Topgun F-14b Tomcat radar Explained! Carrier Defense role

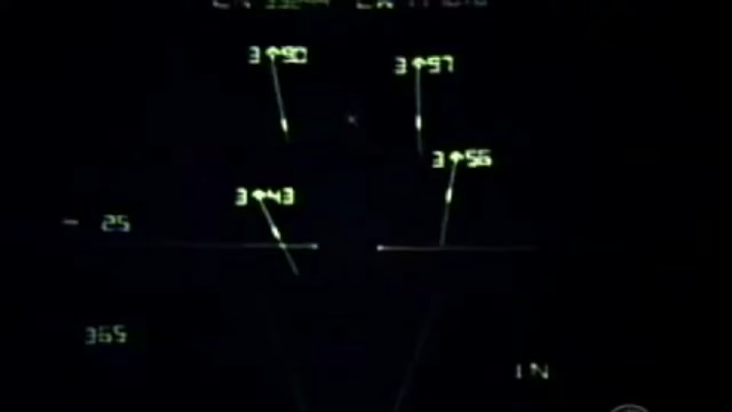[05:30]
good as it got and it could track 24 targets it just wasn't you just it just had some